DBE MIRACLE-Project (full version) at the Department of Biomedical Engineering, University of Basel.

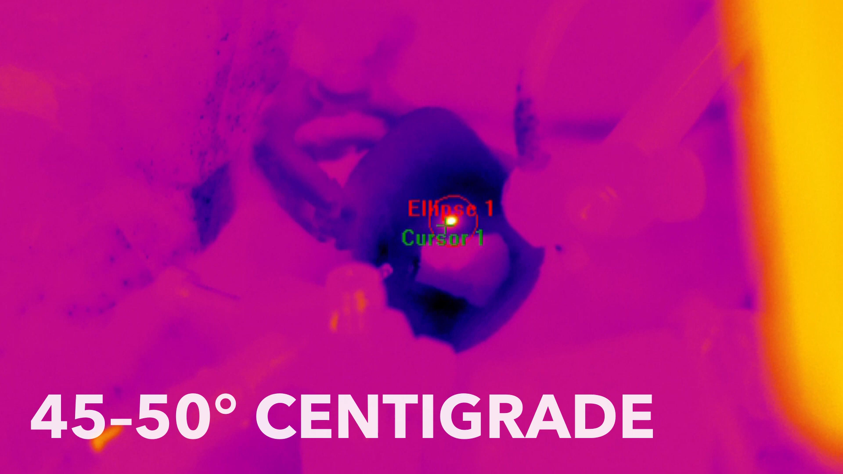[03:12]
This is why the bone and the natural material is still intact.